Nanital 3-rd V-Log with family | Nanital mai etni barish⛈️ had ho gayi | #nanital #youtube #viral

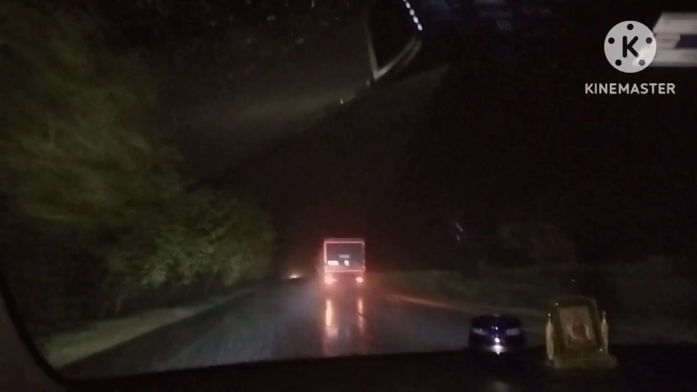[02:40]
कोच गयते आप देख सकते हैं रास्ते का भीव काफी अंधीरा है और बस ड्राइविंग